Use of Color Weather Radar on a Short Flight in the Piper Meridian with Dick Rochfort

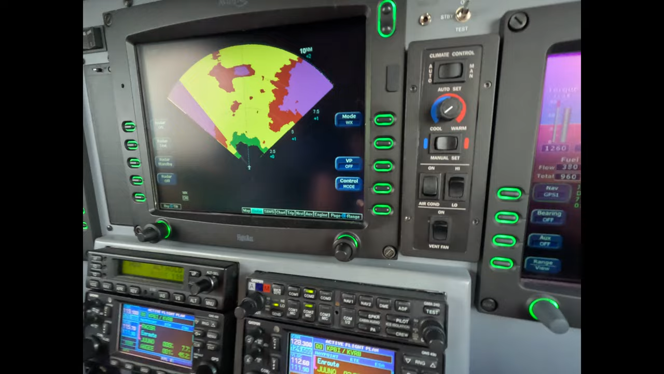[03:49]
But we want to bring this tilt up. Probably two and a half. You take it further? Oh yeah, well let's do it visually just to get rid of the water in front of us.
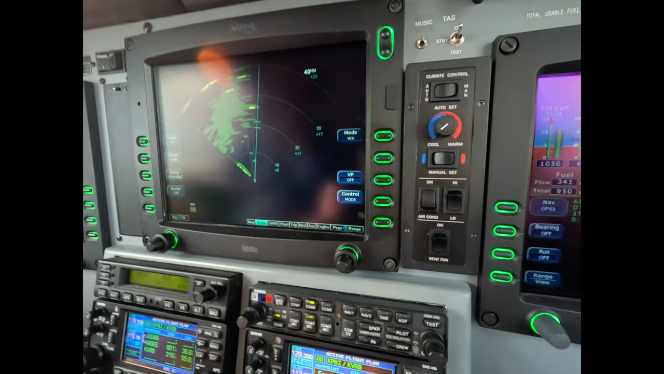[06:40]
now we want to bring it back here to straight ahead This is pretty important, particularly in strong winds when you know it could be way off